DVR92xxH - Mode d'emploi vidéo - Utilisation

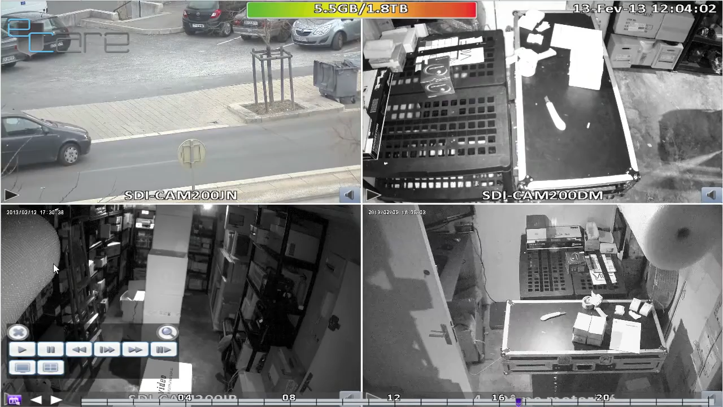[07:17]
Automatiquement, la relecture est lancée à ce moment précis. Vous retrouvez à nouveau les fonctionnalités de zoom, avance rapide, pause, etc.
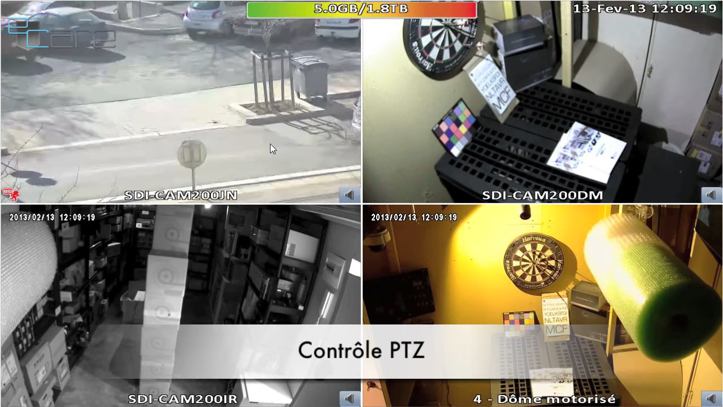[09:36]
Enfin, concernant le contrôle des caméras motorisées, il vous suffit de faire un clic droit, de vous rendre sur l'icône PTZ, pour ainsi contrôler votre caméra motorisée.